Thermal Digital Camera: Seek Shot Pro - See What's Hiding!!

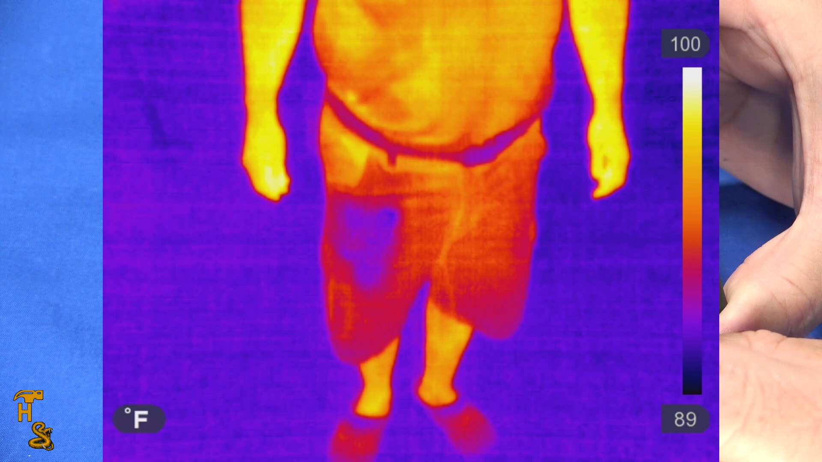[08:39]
On screen: scale top 100°F, scale bottom 89°F
this image in my pocket you can clearly see i'm carrying something that i would want to keep concealed so if you're carrying things that you want to keep concealed let's